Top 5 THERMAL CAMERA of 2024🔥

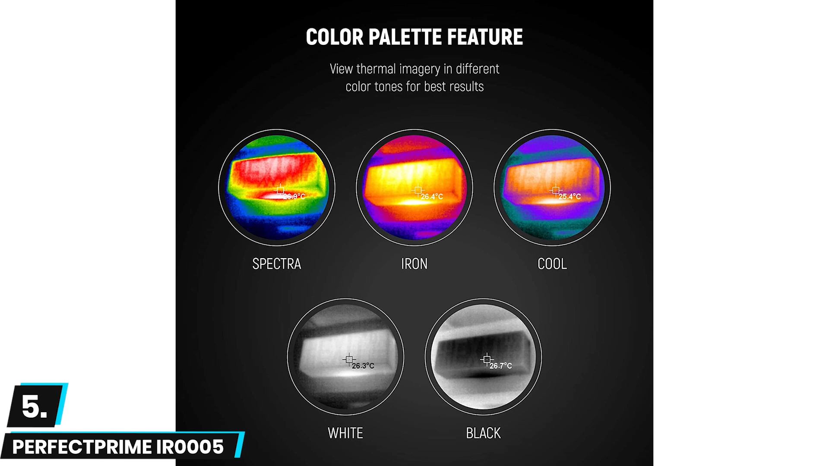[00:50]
is easy to hold in your hand but the lack of a handle is noticeable in situations where you might need to twist at
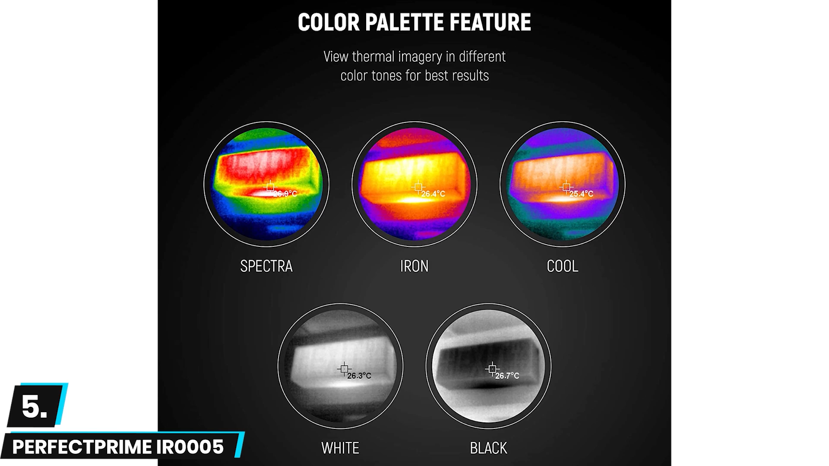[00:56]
an awkward angle to get the best image possible this thermal imaging
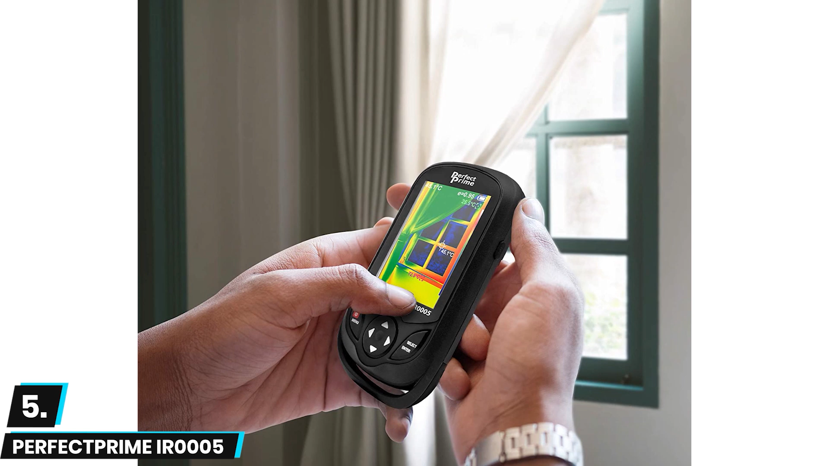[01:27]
camera includes a large 3 gigabytes integrated memory card for more saved images moving on at number four we have urpro ht02 if you need
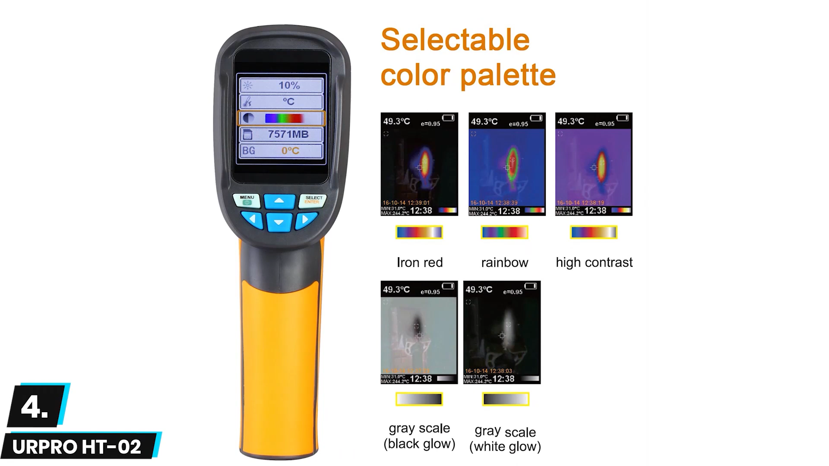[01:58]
resolution is only 6060 pixels the ht02s still performs superbly with a 0.15 degrees celsius thermal sensitivity this means that the urpro camera can
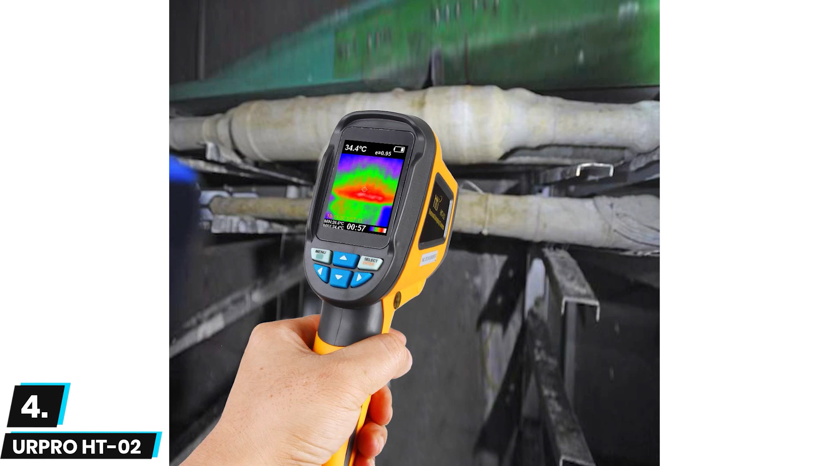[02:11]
On screen: spot 34.4°C
differentiate between objects that have near identical temperatures the urpro ht02 also offers a wide temperature range with the ability to accurately read temperatures from minus 20 degrees celsius to 300 degrees celsius with such a wide range you'll be able to use this thermal imager in applications from hvac repair to electrical maintenance we were impressed with the overall
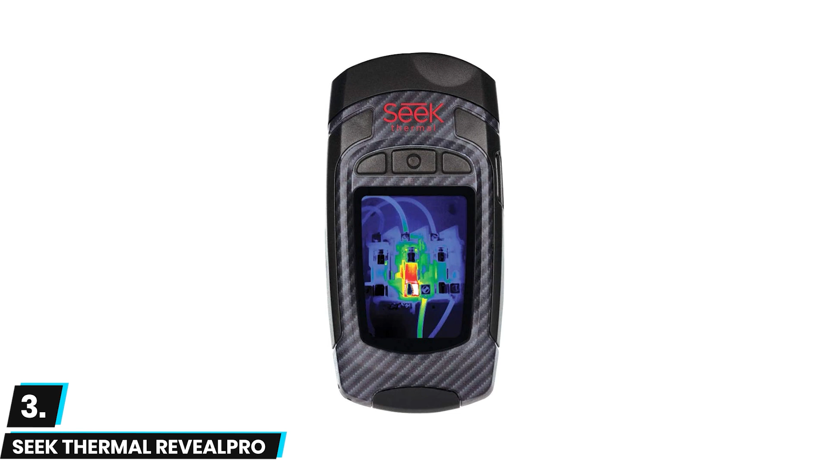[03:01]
reveal pro this thermal camera is a portable compact option that packs a punch when it comes to capturing thermal images with a high powered resolution of 206 and 156
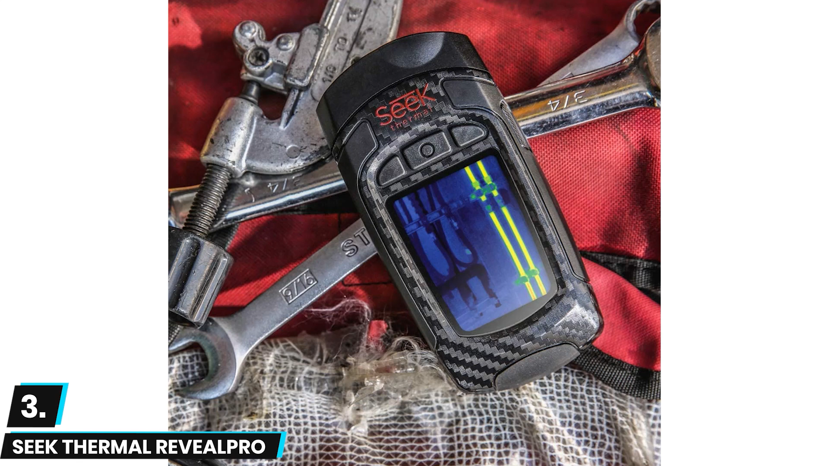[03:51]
by this small design though the reveal thermal camera is still durable enough for use in tough scenarios with a strong rubberized casing there's also a powerful flashlight built directly into
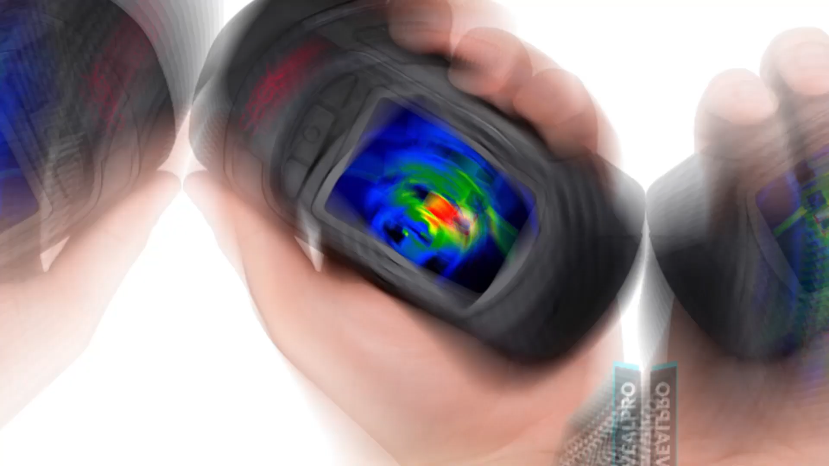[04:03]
the camera
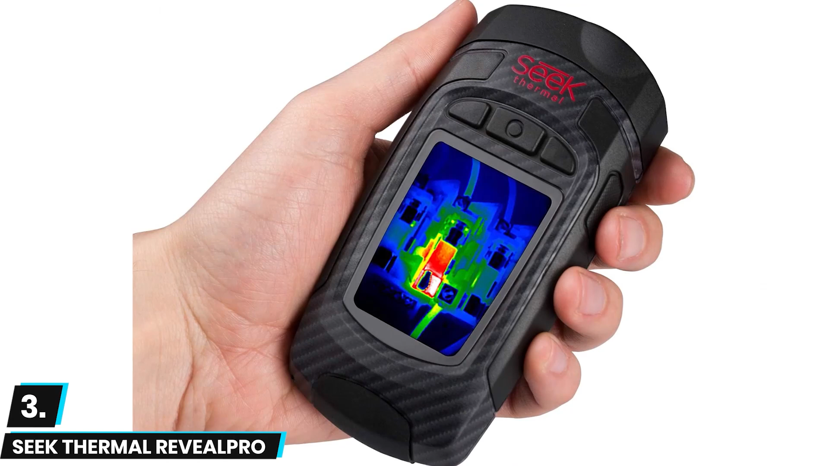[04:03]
for better nighttime use its compact design and integrated flashlight make this the best thermal imaging camera for electrical inspections
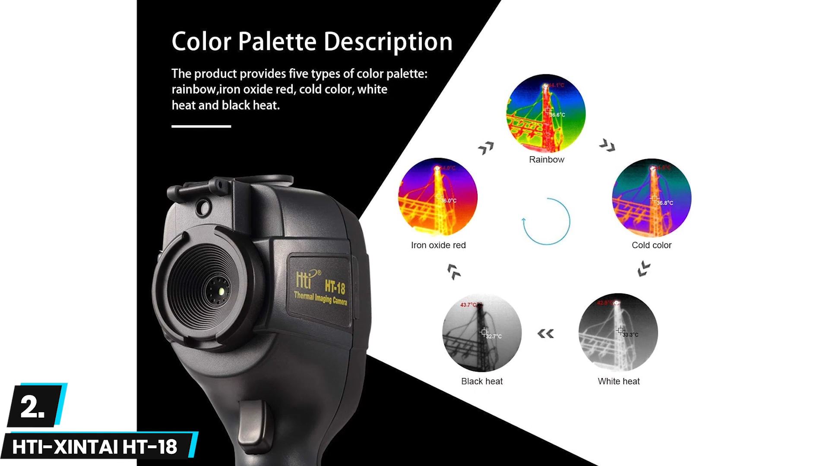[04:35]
shape even in tough situations overall build quality is impressive as well
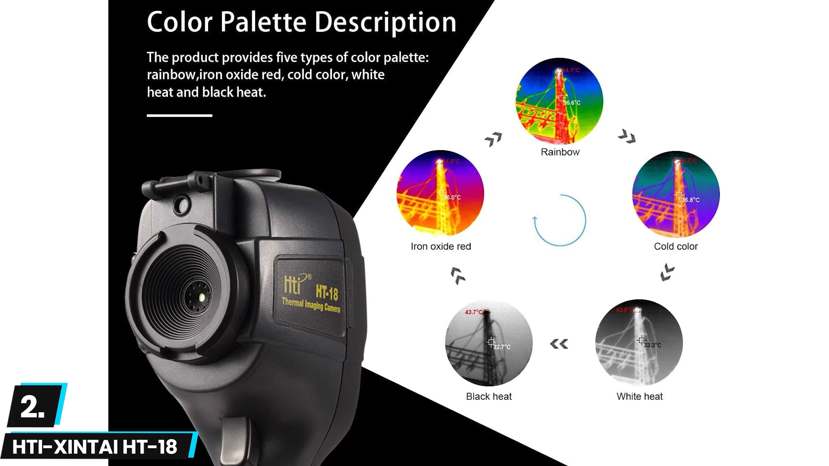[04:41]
the ht18 feels good in the hand with a comfortable handle but it's lightweight enough to be easily taken anywhere